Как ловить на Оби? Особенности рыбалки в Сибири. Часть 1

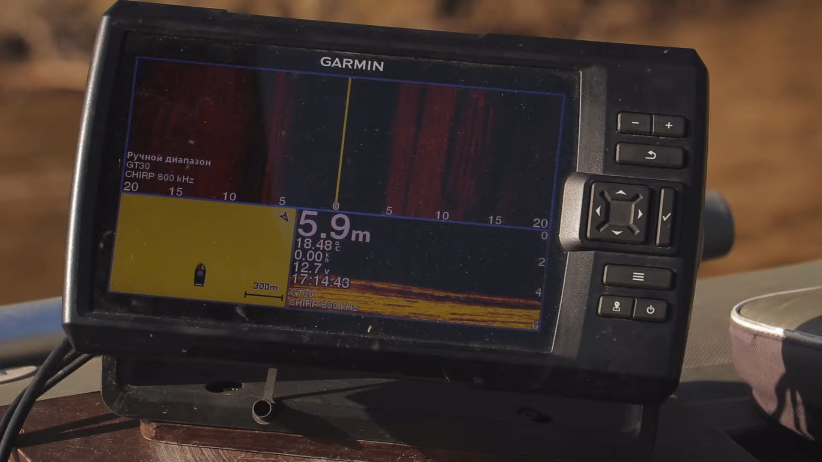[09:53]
On screen: depth 5.9 m
И там обычно глубоко. Сразу от яра начинается глубина. И это вотчина судака.